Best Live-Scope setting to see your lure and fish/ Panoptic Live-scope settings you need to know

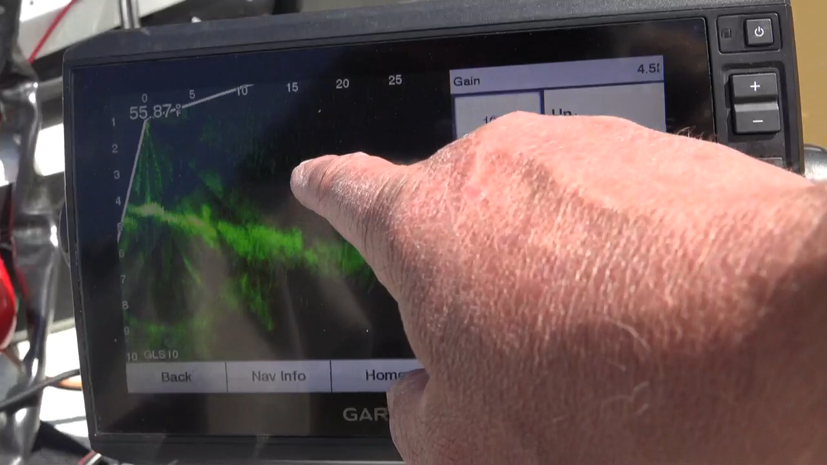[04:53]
And you'll notice, you'll see how grainy it is here. There's a lot of filth in the water. You can go up with that. The more gain you give, the more debris you see.
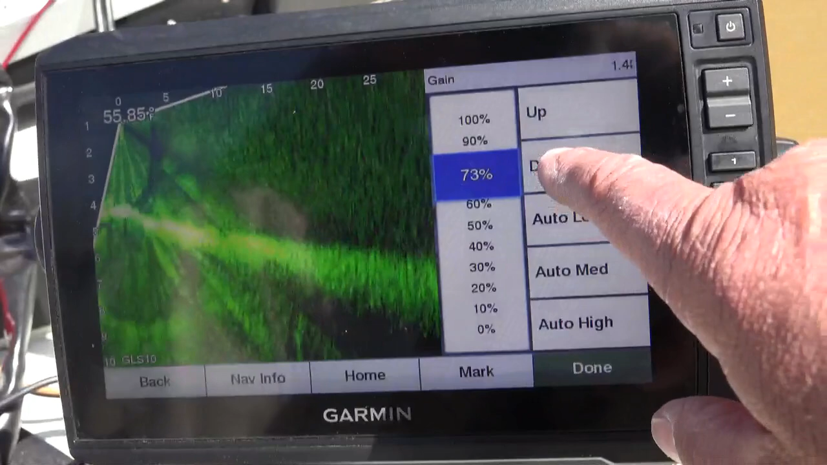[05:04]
And the less, if you've got your gain set way down, you don't see as much stuff.
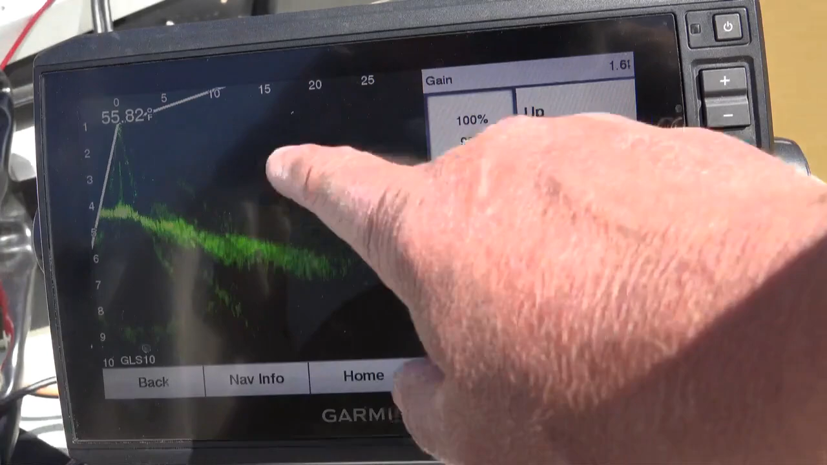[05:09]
It looks cleaner. I have just set mine at 62.
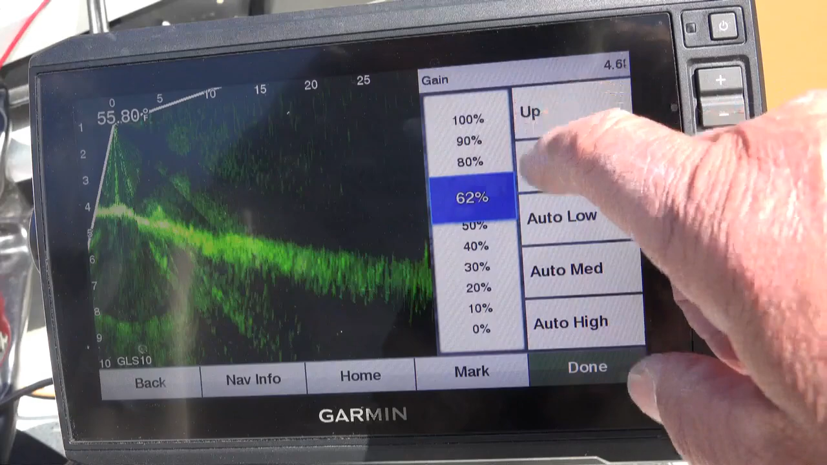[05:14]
Seems to work very good with my gain.
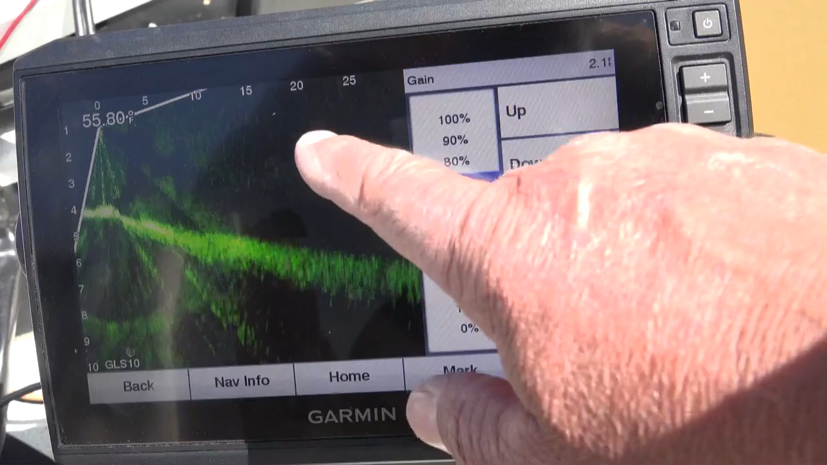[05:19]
And the only time I change my gain is if there's a lot of trash in the water. So let's hit done.
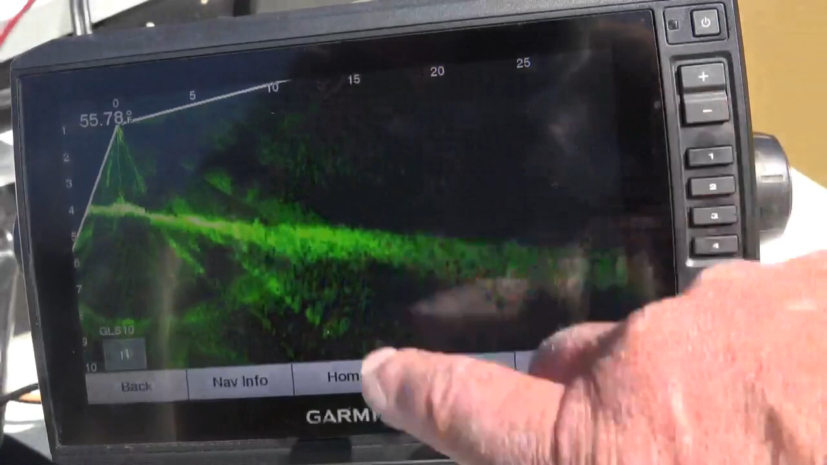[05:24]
So let's go back to menu and let's go to sonar setup.
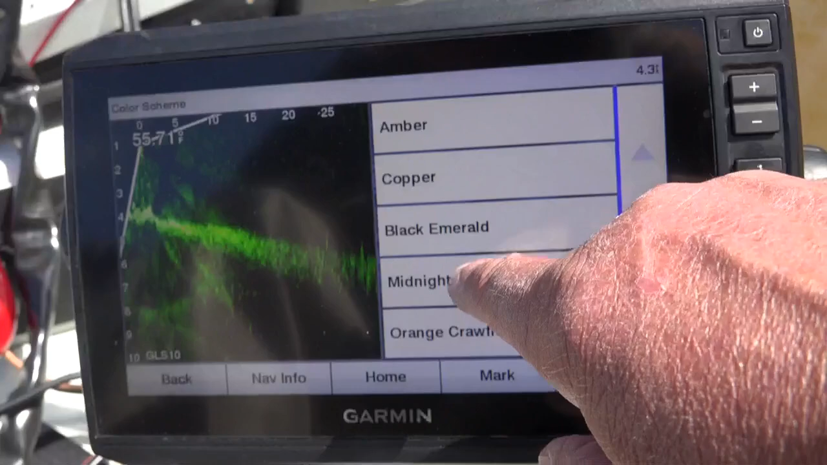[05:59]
You can change it to copper. You can change it to amber.
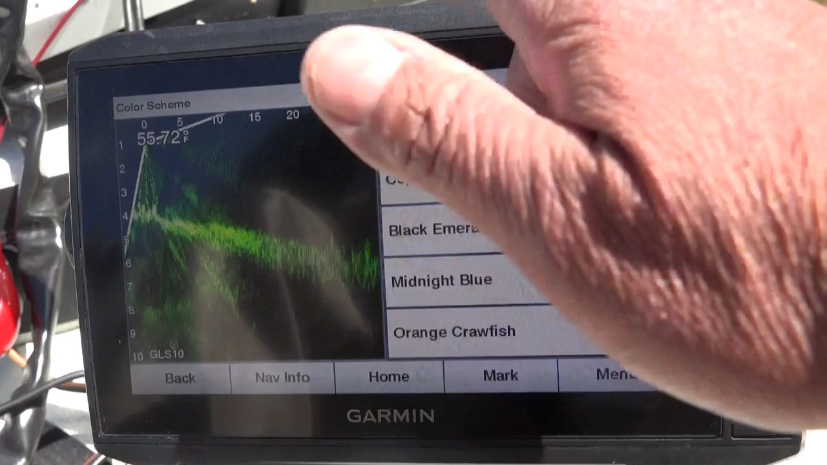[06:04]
I personally like black emerald.
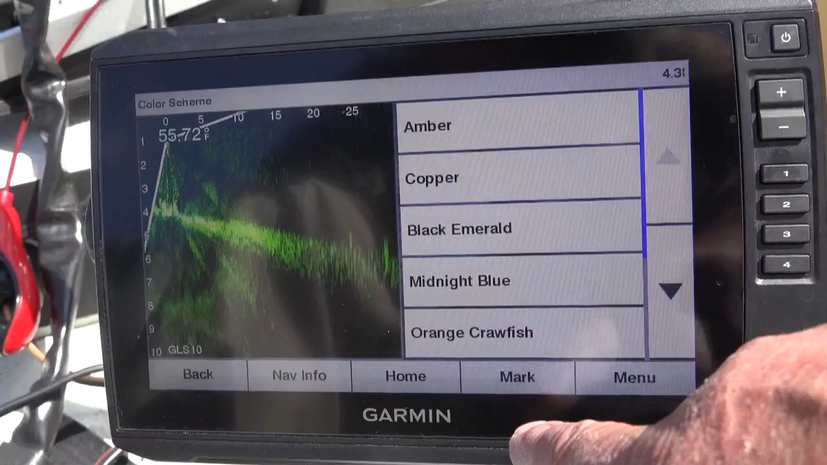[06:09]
Now, if you have an issue with, uh, if your color, have some color blindness, one of these colors may be better for you.
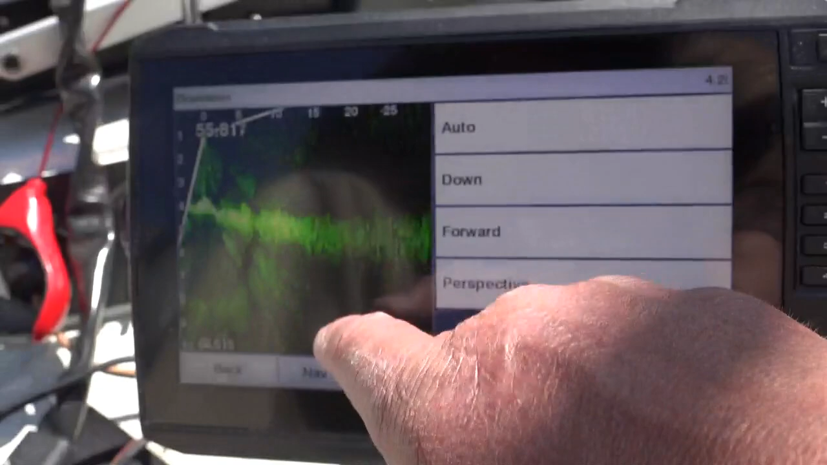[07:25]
They'll get the perspective view. Forward, down, auto. I like the forward view.
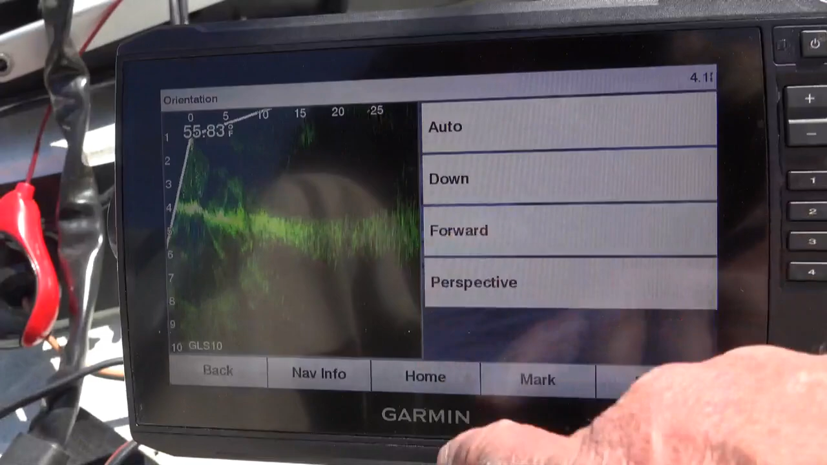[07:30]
That's where I'm looking at. Forward in front of the, uh, live scope.